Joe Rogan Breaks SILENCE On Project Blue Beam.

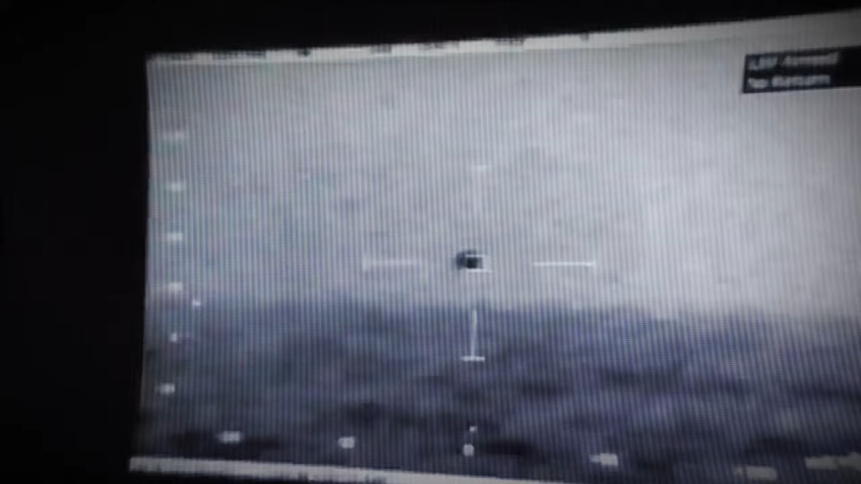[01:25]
on multiple sensor systems unknown objects that surrounded
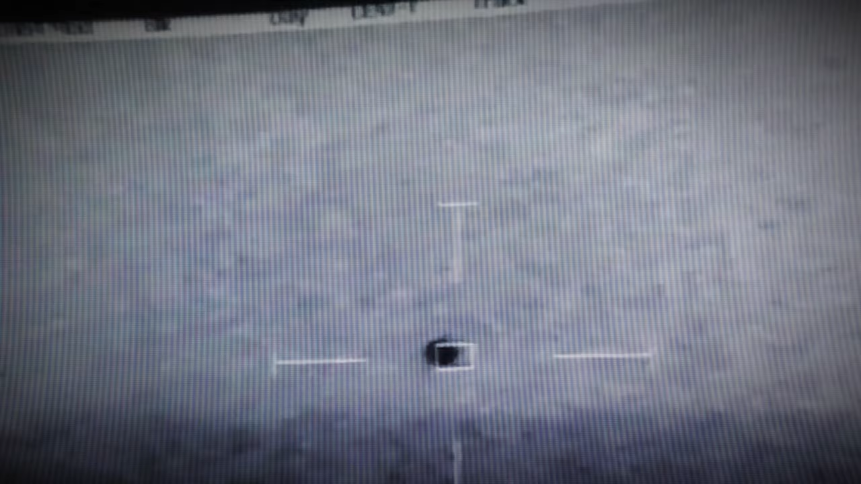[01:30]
the ship as it moved through ocean waters west of San Diego.
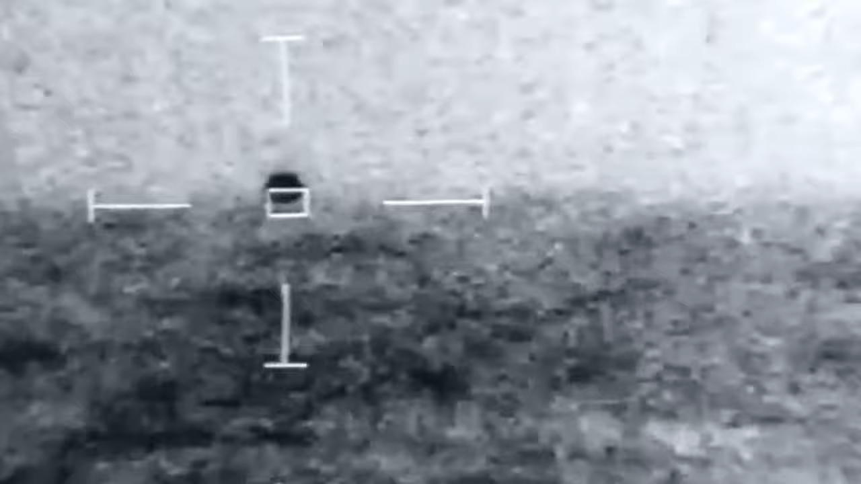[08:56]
Things got even more serious when Andrews Air Force Base, not far from Washington D.C., got involved.
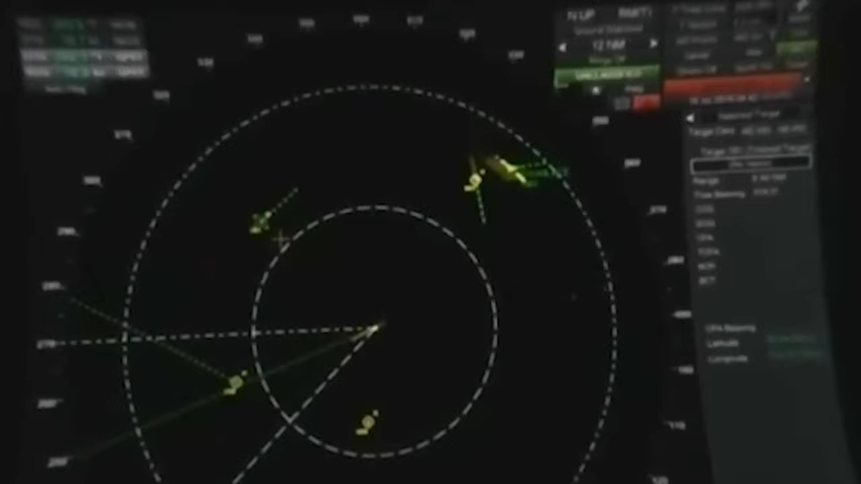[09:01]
After seeing the radar, they sent out two F-94 jet interceptors, which were special planes meant to check out these unknown objects.